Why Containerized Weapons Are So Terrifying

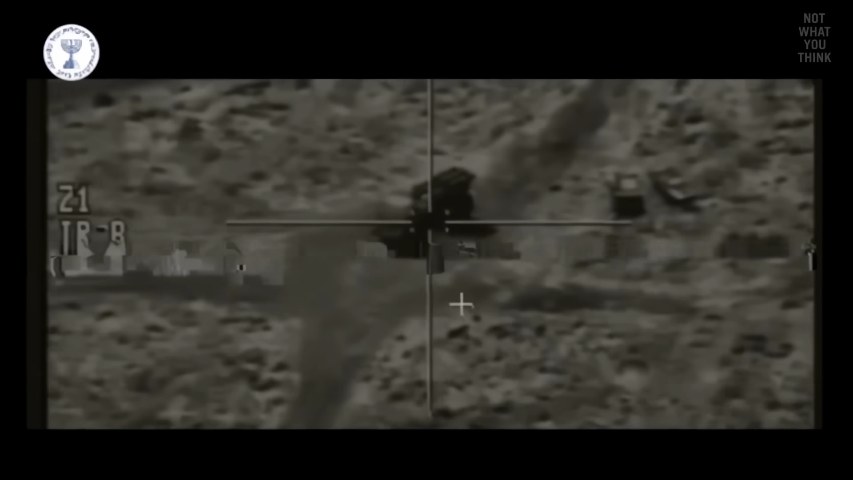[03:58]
to launch a drone attack that destroyed the Iranian air defenses.